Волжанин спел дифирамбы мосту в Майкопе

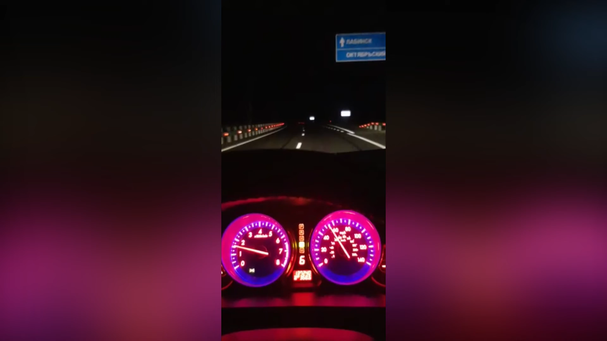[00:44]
Тоже вроде погода такая беспонтовая, как обычно, ну, не знаю, льда нету, все чистенько, все светится, все везде видно.